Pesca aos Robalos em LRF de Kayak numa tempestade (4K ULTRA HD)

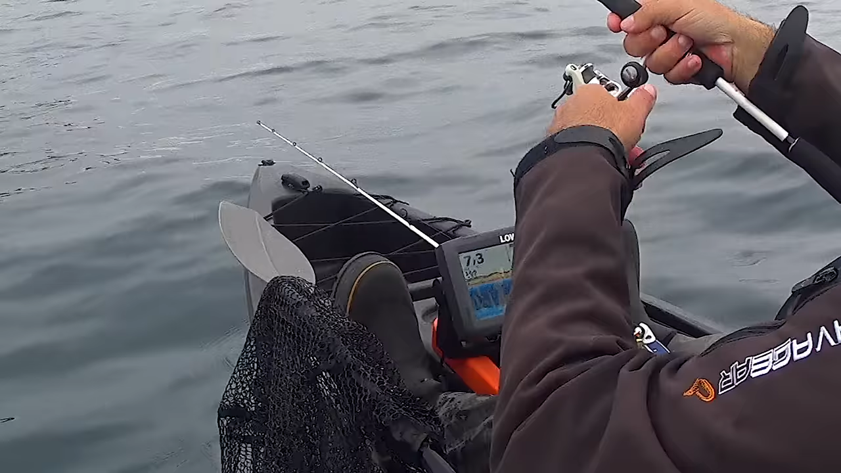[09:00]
Não estou a ver nenhuma pedra. Onde é que ele está?